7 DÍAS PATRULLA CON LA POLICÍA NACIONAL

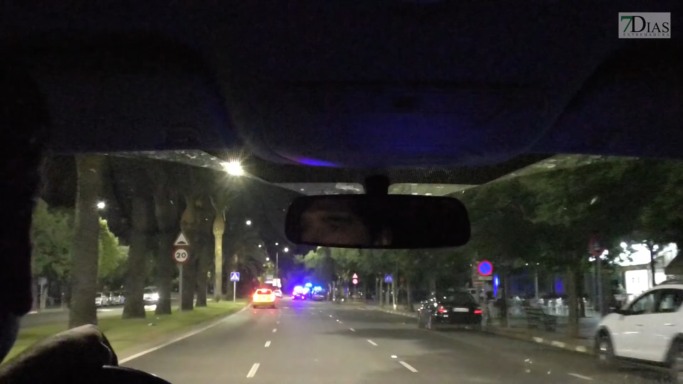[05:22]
Nos encontramos ya en el control policial que realizará Policía Nacional y Policía Local esta noche.